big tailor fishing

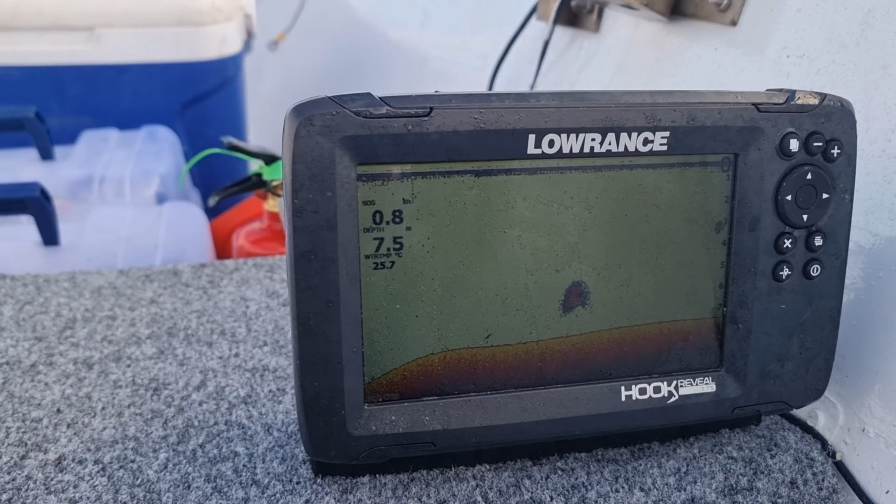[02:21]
On screen: water 25.7°C
Bottom's a bit up and down here too So it might be a bit of A bit of sand banks up and down here Anyway we'll have a crack on the vibe And we'll put a little squid out And see how we go Got one here Oh my god It's tiny